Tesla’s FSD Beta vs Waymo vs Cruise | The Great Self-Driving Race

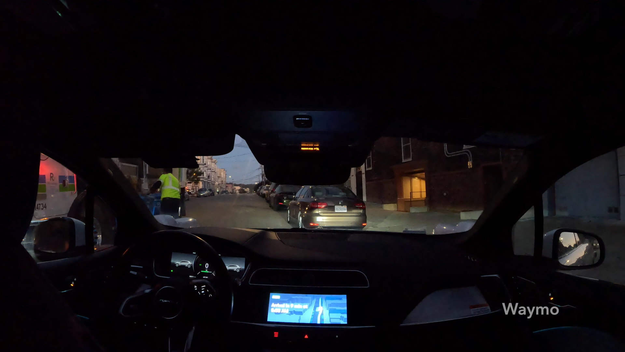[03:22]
and then literally squeezed right by him. The dude was mad. Like he looked pissed off. I got his face on camera. Oh wow. I was just like trying to say, sorry, but I don't think he could see in because it's tinted.
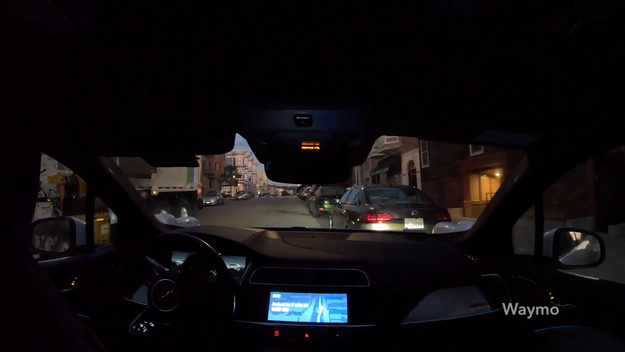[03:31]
And he was mad at the driver. I mean, and he was just like, what the hell? Like he's probably so annoyed with these things, right?